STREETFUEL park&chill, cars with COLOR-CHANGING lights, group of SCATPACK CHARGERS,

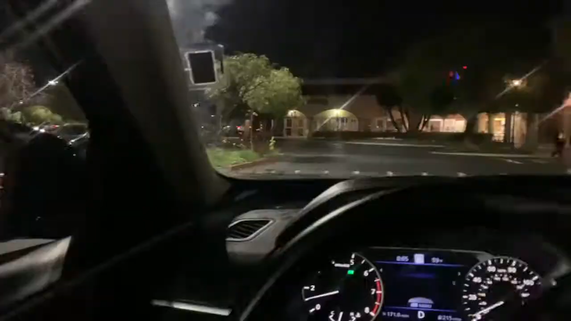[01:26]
Alright, y'all. We here. Got a nice little crowd.
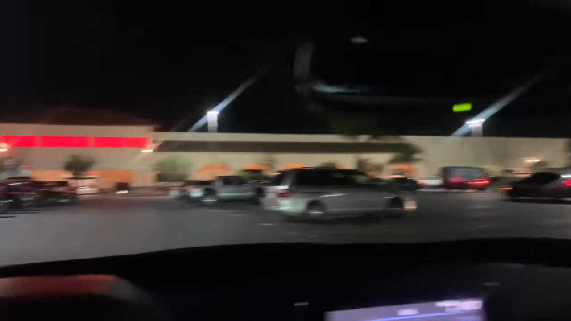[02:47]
Hey, I didn't even go over there, but it's a, uh, I forgot what that car is called.
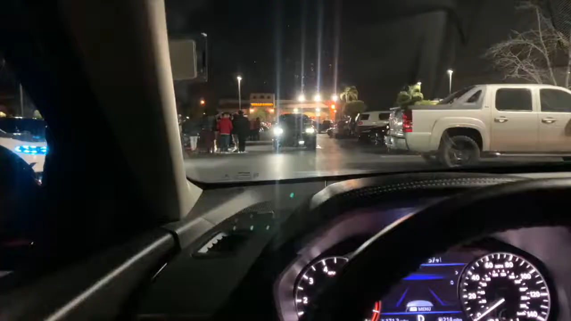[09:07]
Y'all, look at this m***** right here, boy.